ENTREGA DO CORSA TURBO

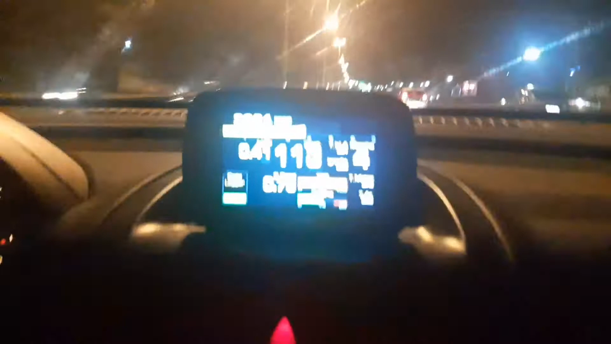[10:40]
Se liga no painelzinho, se liga só. Espidona, mano. Se liga, se liga. Se liga, se liga. Mano, o bagulho enche a turbina mó rápido. Só não dá pra captar o barulho da hora, rapaziada. Tamo com os vidros fechados, né?
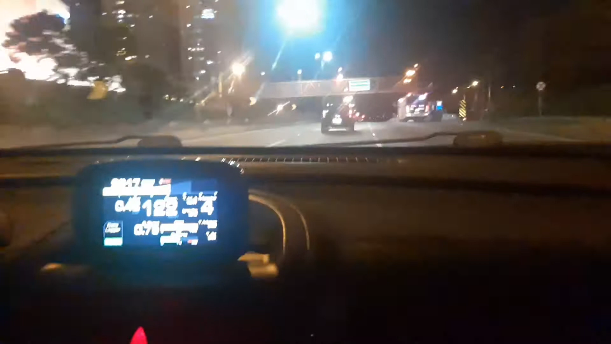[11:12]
Hoje é carro vlog, caralho, carro vlog, carro vlog.